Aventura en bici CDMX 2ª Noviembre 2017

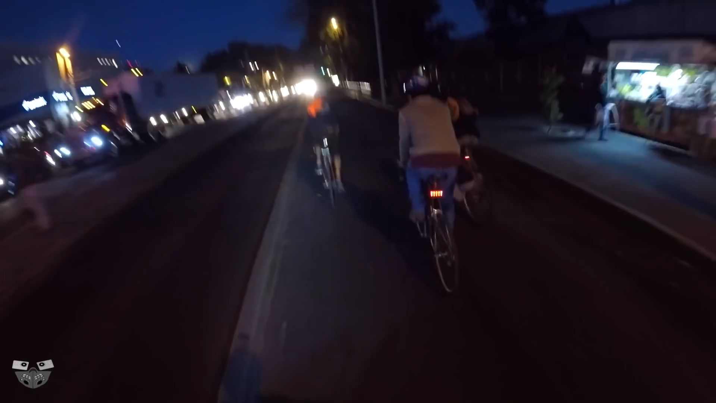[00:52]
Venía a regresar a la rodada de Mixquick y sentí como me
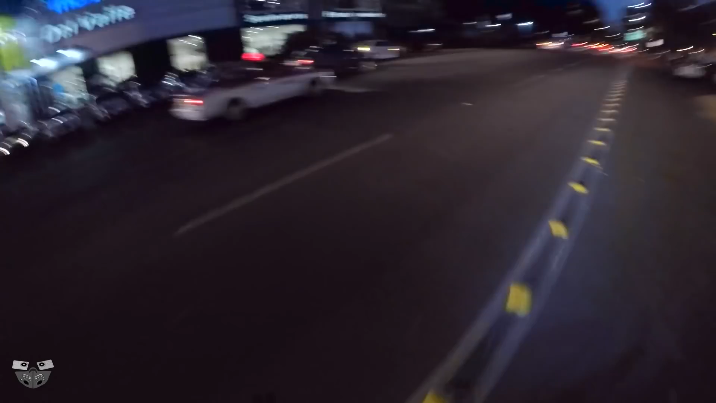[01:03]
vampirearon ahí en eje 7 donde se cayó el edificio. Entonces dije, viva la paz, ya no quiero eso. Va por ahí, va por ahí, va por ahí, va por ahí. Dije, viva la paz. Saca la bici, bájate del auto. Y mira nada más el pesado en Cuauhtémoc. Yo me lo evito.
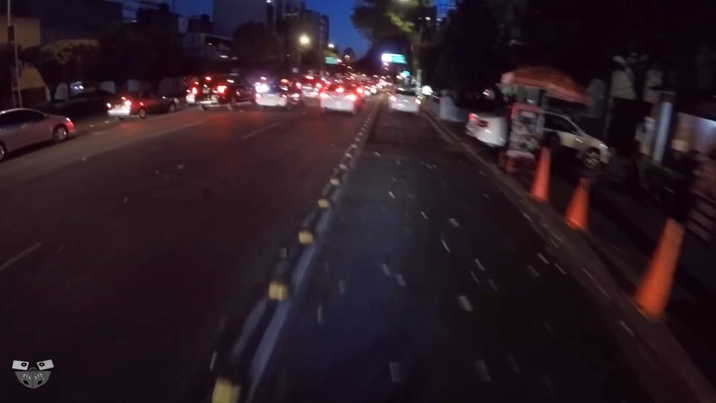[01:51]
a dar vuelta con su direccional.
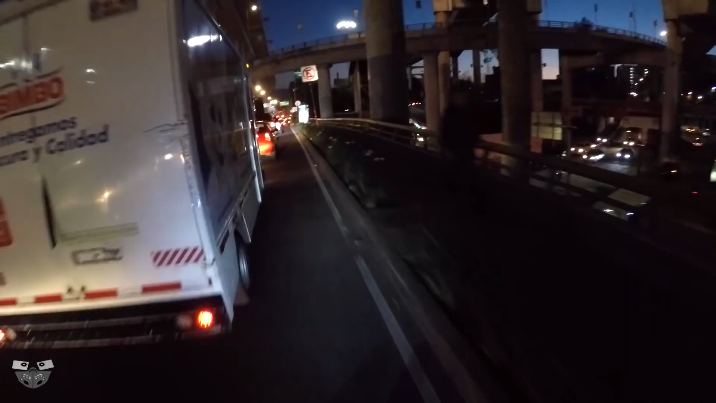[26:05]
Periférico, el mundo cochista. Ya no más poder.
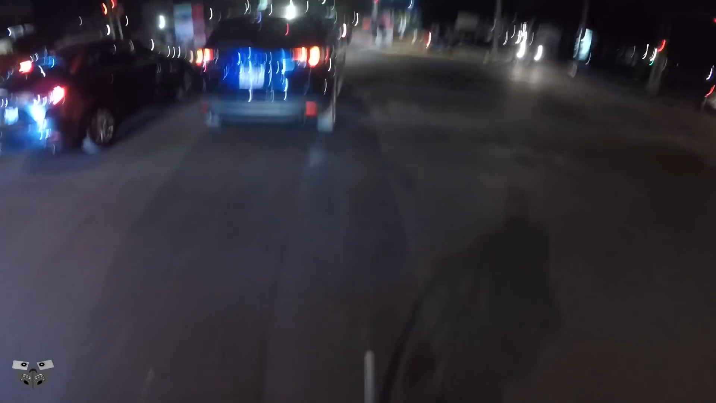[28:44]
Ya me pasé el alto. Ya me va bien cochista.
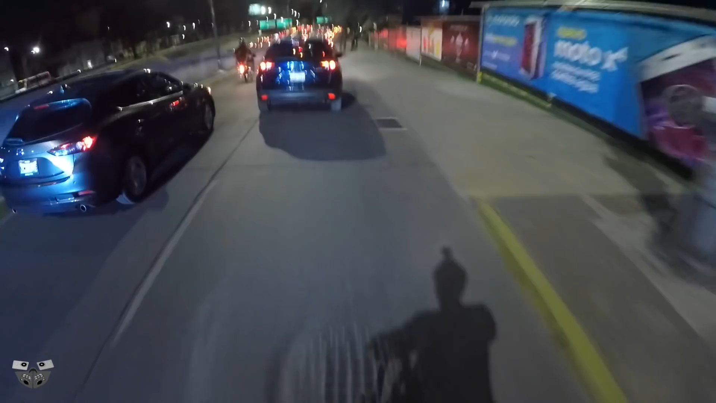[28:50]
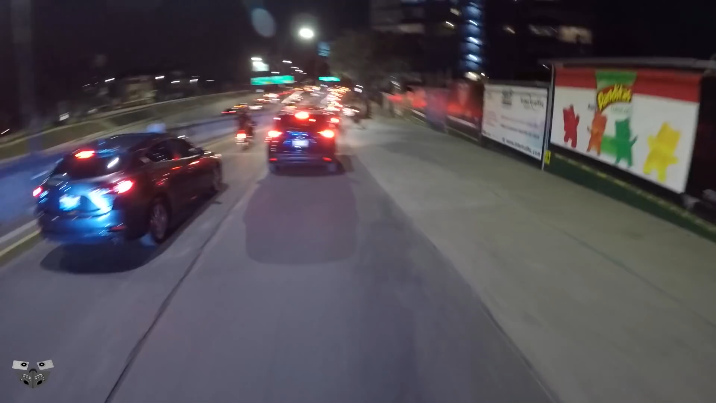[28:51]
Bueno, pero mundial. Con ciclocarril.
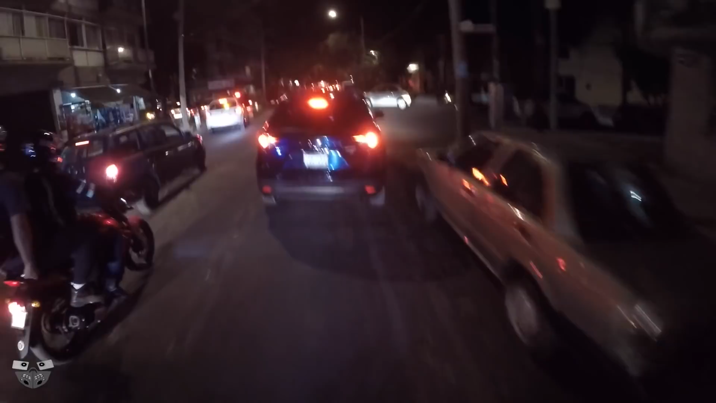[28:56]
A ver cómo nos va con el ciclocarril. Lo dudo. Mucho cochista, listo. ¿Qué dice? Pues es prioridad la mía, cruzar. Pasar. Yo mejor me voy por el medio.